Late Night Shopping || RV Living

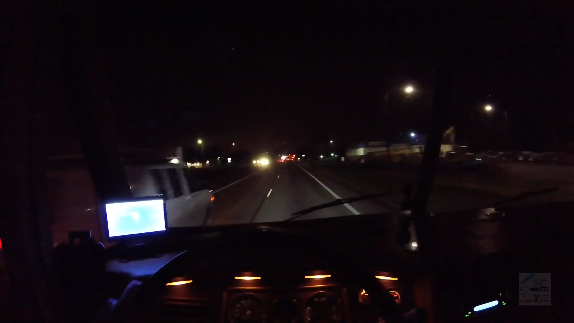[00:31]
All right you guys, I don't know where I'm at but I know I'm headed toward I-5, or back that way. Though I'm kind of turned around since it's night time. But, uh, oop, 45? Where did I am? But anyway, I think there's a Winco up here and I'm going to maybe stop in real quick or just keep heading to Vancouver. I don't know. I feel like if I'm going to stay the night on the streets, I want to be back in my hometown.
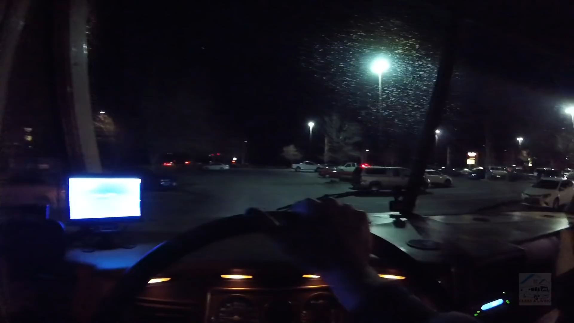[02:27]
Um, but this is feeling a little more welcoming, I guess. I like this parking lot.
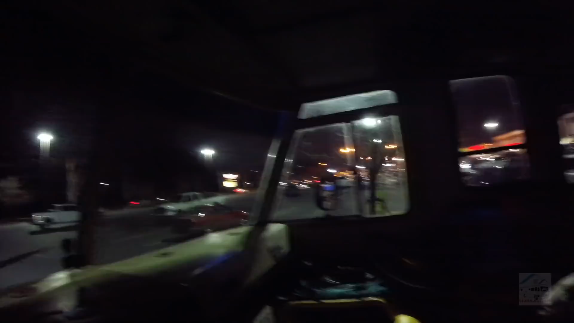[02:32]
I don't know what it is about parking lots. It's just certain ones don't feel right. Is that a cop? I had the first officer right in front of me with my headlights. I was wondering if he's going to pull me over for those. Because they are kind of bright. But they are turned away down and uh, yeah, he didn't do nothing so. Quick little encounter with the police.
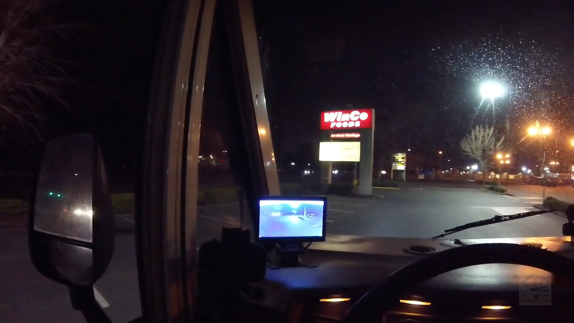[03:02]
Seem to be okay with the headlights. As far as they're being too bright. He might not have cared though. I don't know if I could still get it. They are ODOT approved.